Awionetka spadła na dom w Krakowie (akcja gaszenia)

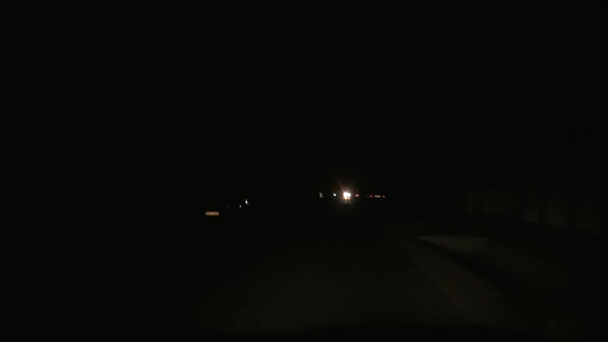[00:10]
No pewnie. A widzisz, że tu już jest aut. Gdzie to k***a jest? Prawo.